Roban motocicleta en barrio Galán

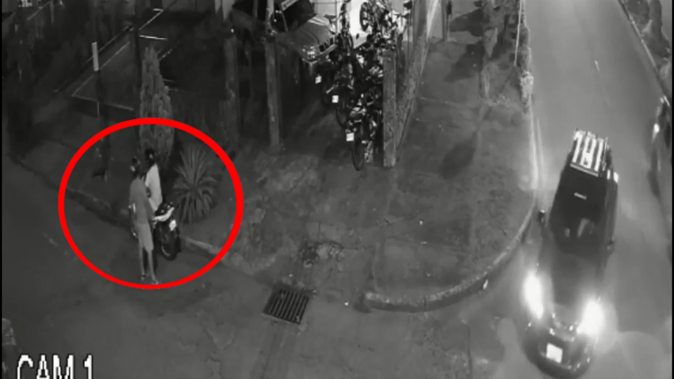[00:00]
Este es el momento en que los dos hombres llegan minutos antes a inspección a la motocicleta donde verifican que no tiene seguro y se van.
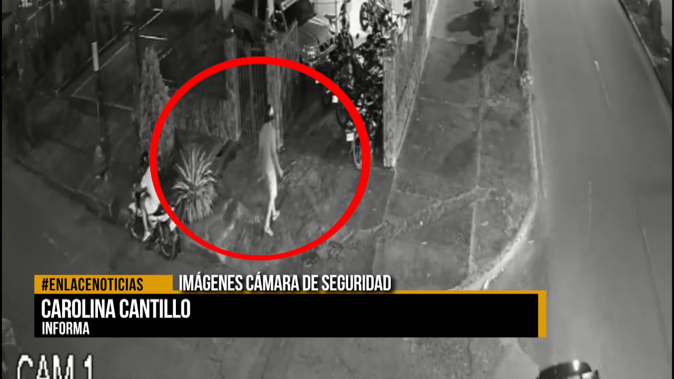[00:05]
Minutos después llegan nuevamente donde proceden a sacar del establecimiento educativo el vehículo y huyen del lugar.